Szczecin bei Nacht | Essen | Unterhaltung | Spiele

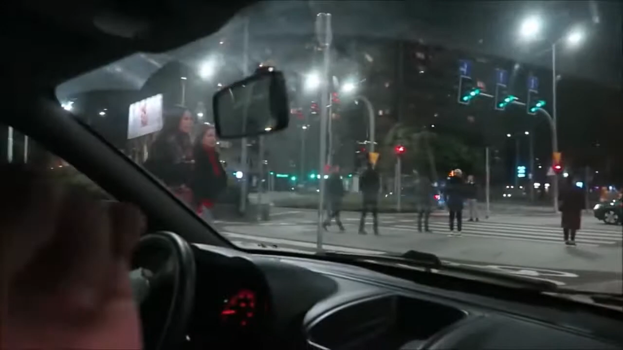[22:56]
Tu jest Kaskada, tam zaraz obok Galaxii i nasze tu pierwsze, a tam drugie mieszkanko. Jedziemy teraz na Zamek Książąt Pomorskich.
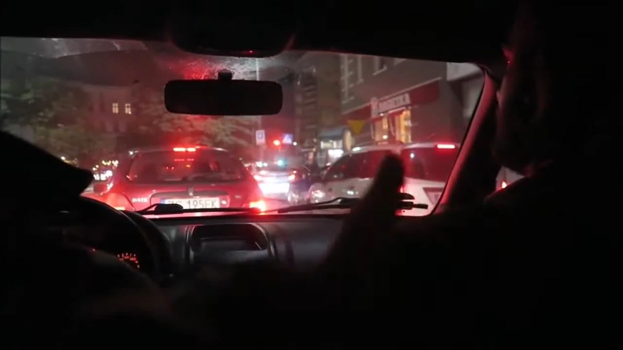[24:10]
I tutaj, jak jest ten słup, to po prawo będzie deptak Bogusława za chwilę. Przyznałem deptaku, więc jak wszyscy się spotykali... Tak na balkon jak się wyszło, bo balkon mieliśmy z tamtej strony, no to było głośno, ale tak w mieszkaniu nie było słychać, z tym, że my na 8 piętrze mieszkaliśmy.
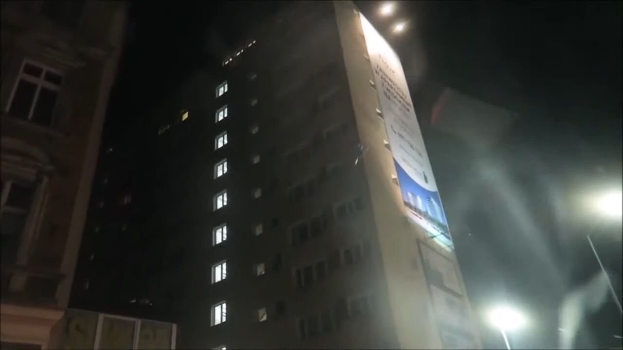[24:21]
Gdzieś tam... Fajnie było, fajnie. Nie wiem, ja się tak czuję, no jak u siebie, jak normalnie, nie? No tutaj tak. Imprezek mieliście blisko do domu. Tak, zawsze dobry taki punkt wypadowy.
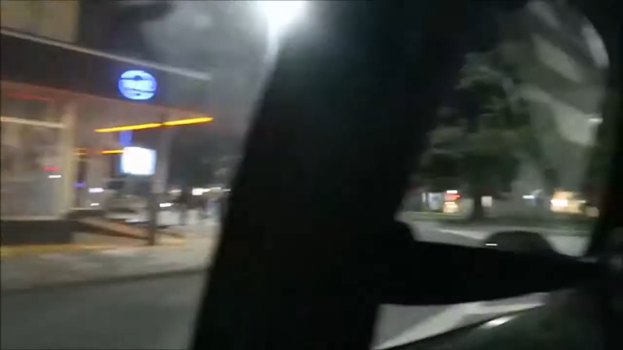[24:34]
O, właśnie deptaczek, jest piękna kwiaciarnia.